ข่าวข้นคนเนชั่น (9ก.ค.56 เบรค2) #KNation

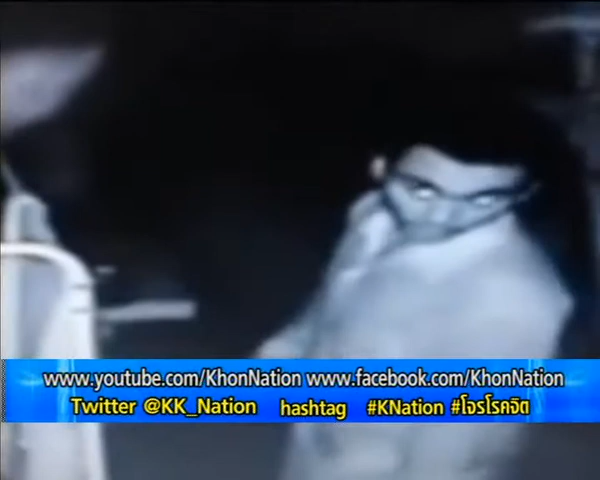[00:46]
ฮอพักที่นี้เขาบอกว่า มั้มันนี้มันมีคนร้ายนี่ช่องมาคะ